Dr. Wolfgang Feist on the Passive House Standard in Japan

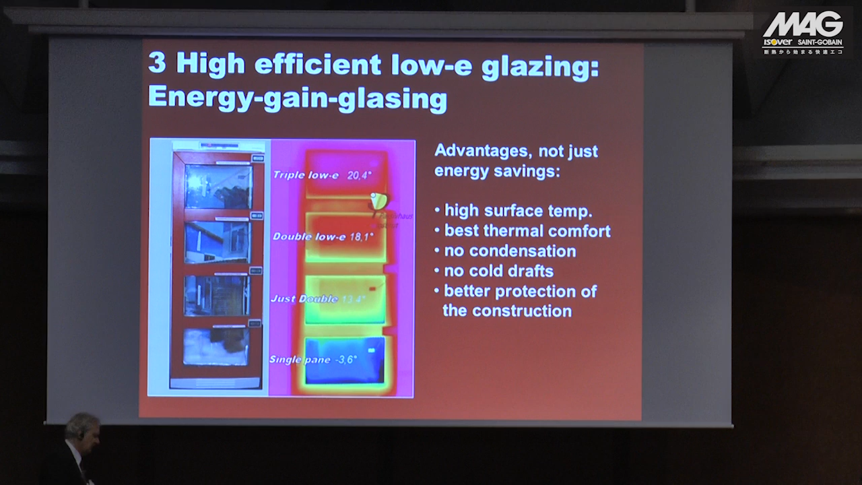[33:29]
So now we are in a cold climate. You see on the outside, there is it's a winter condition, so there's snow outside.
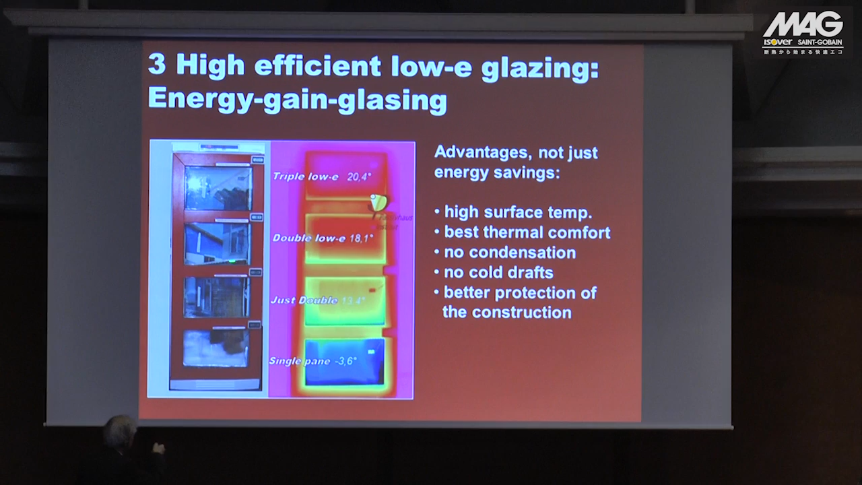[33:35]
It's minus 15 degrees on the outside. And we are in the inside. In the inside, it's 22 degrees. That sounds comfortable. But now let's look on the window. This is a standard single-pane window.
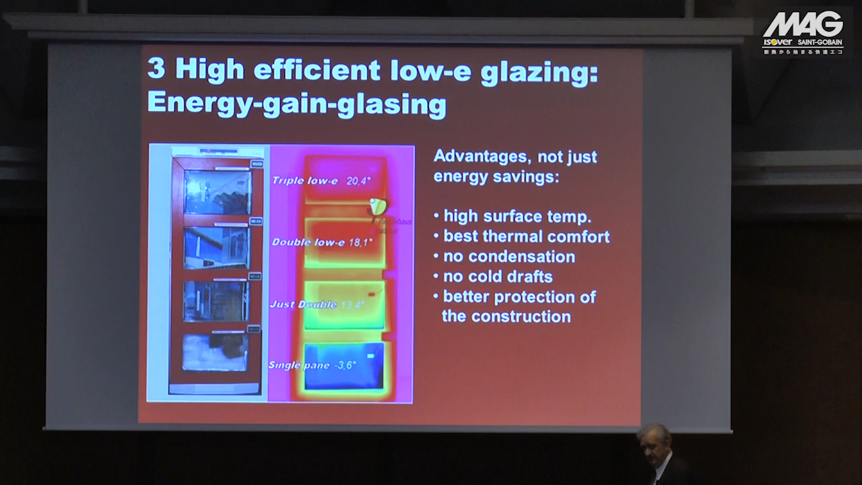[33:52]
So a standard single-pane window will have frost on the inside with minus 15 degrees outside. So it's not comfortable at all.
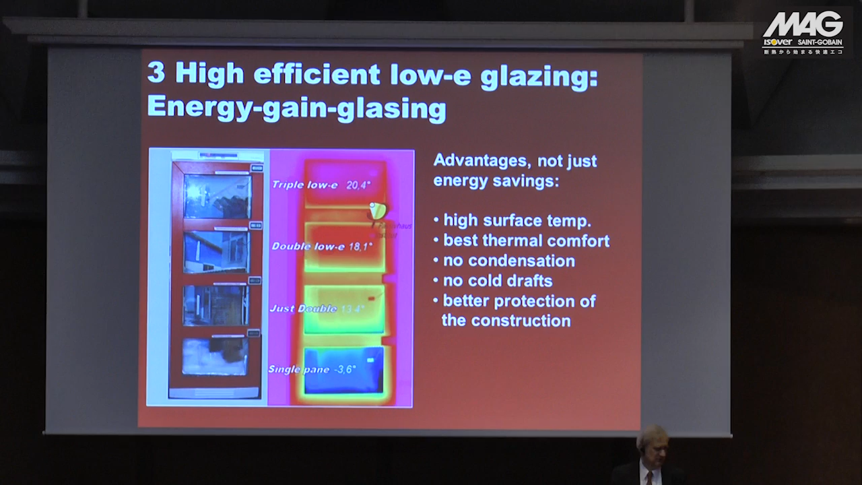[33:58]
If you put your hand on that, you will freeze on the window.
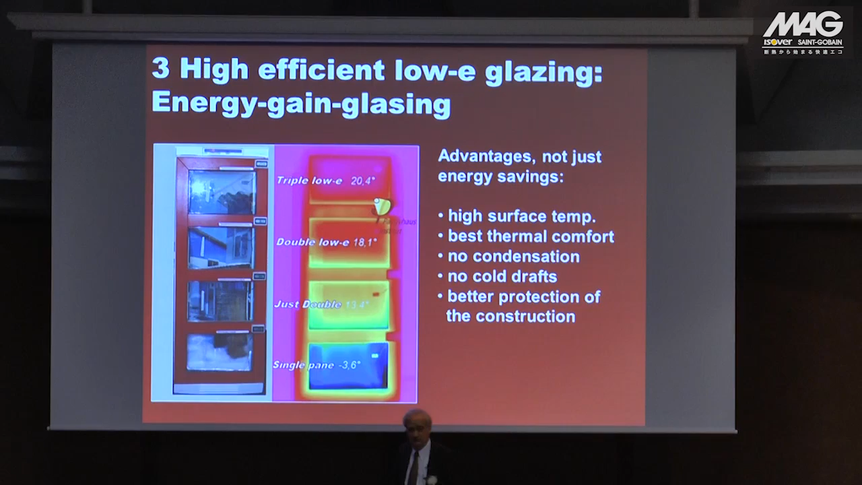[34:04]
A not very comfortable solution. The next step was to just add another pane.
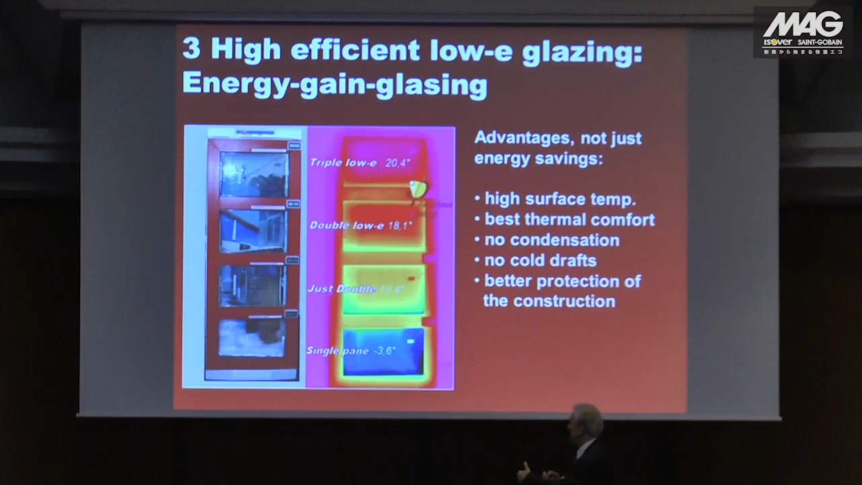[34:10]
So we are at a double pane window, which is better.
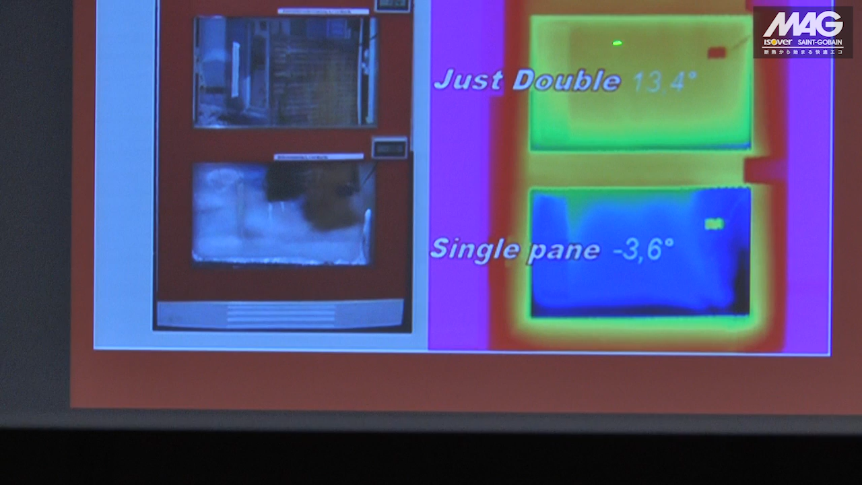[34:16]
So now the temperature on the inner side is higher, it's above frost, but you still have condensation on this side, and 14 degrees is still not very comfortable. So the next step was that physicists brought in what is called a low emissivity coating.
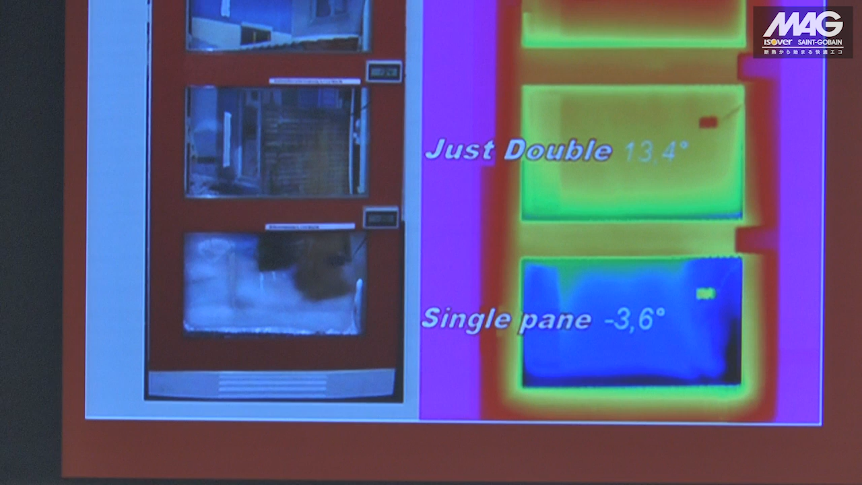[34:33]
So the low emissivity coating, this is a very inexpensive process in industry to coat the window with a small metal layer which is reflecting the infrared light. So this is like in the thermos bottle, the reflection of the infrared. So this gives a very much better window. So now we have a window with a surface temperature in the range of 18 degrees. This is much better.
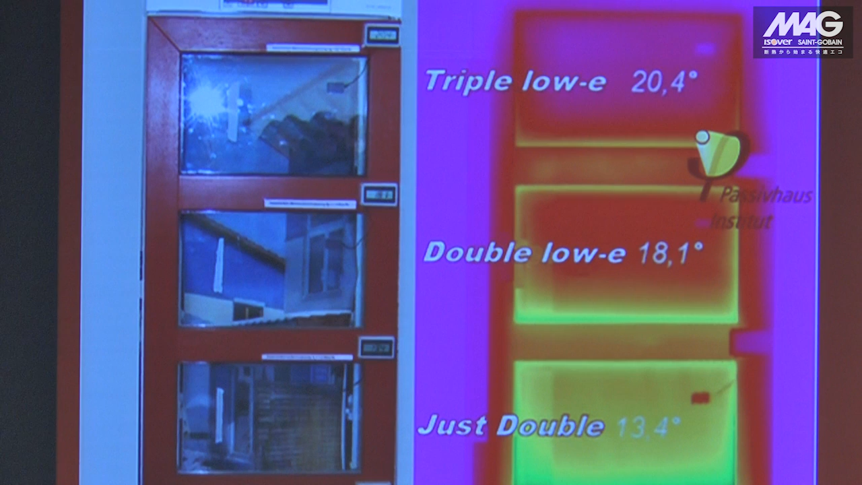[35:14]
This was the type of glazing which has been mainly used in new construction in Germany up to a date in the last 5 years. So up to 2009, 2010,
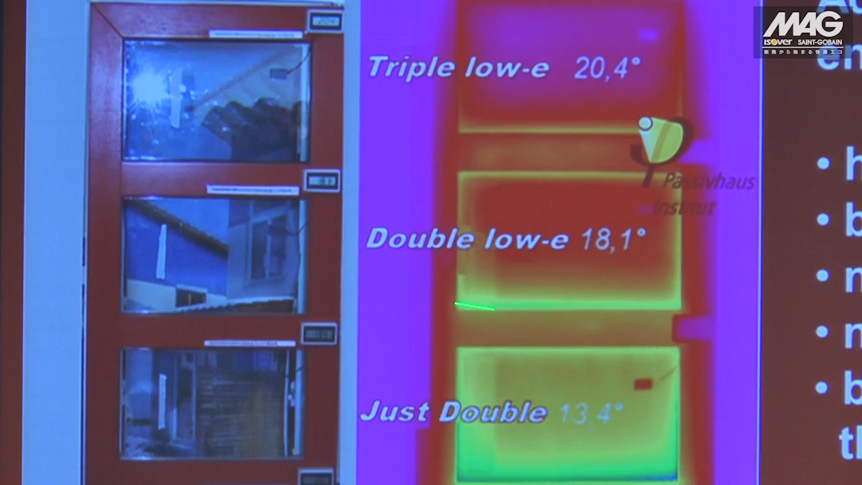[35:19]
this type of double low E window was the mainly used window in Germany. And what happened then?
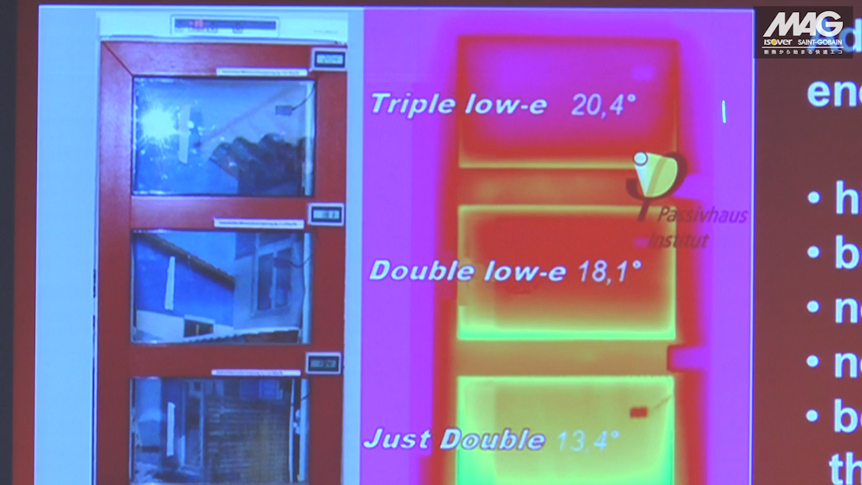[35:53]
Triple glazing, you just add another pane with also a low E layer, and now we are down to a very low heat loss, and we are up to a very comfortable surface temperature. Now, if you put your hand on the surface, it's 20 degrees, it's as warm as your desk is. So this is not cold any longer, anymore. So this is a very comfortable situation.